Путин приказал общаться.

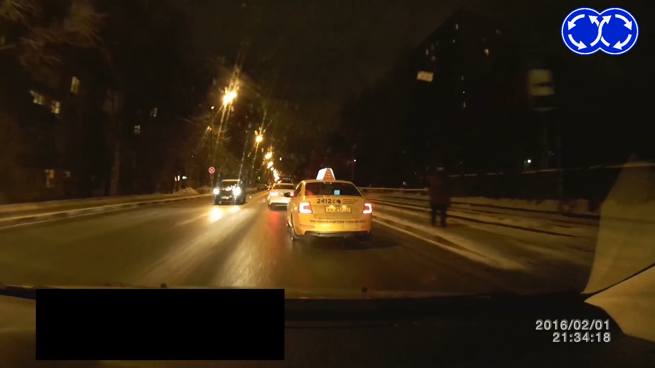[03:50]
Полиция, здравствуйте. Я преследую машину, в которой пьяный водитель и там два пьяных человека. Информация от моего друга, он их видел, две пьяные женщины.
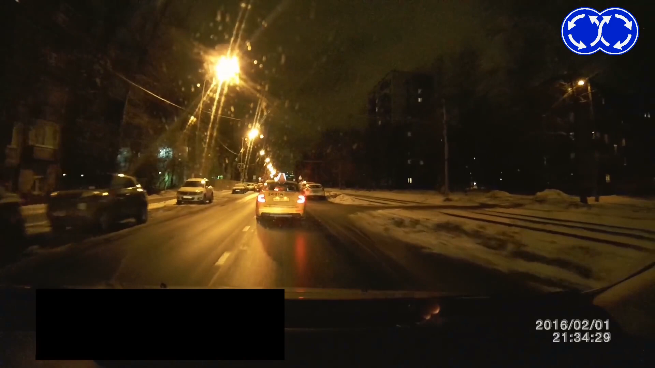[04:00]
Здравствуйте, меня зовут Андрей Филин, я за последние полчаса пять раз обращался в службу 02 по поводу пьяного водителя на академической. Вот, может быть, кто-нибудь подъедет, я понимаю, что у вас план перехват, но реально пьяная тетка за рем катается. Я за ними катаюсь уже полтора часа, не плаваю. А, все, блядь, отрывается, блядь. Тойоточка, давай, нахуй! Угу, да, да, да.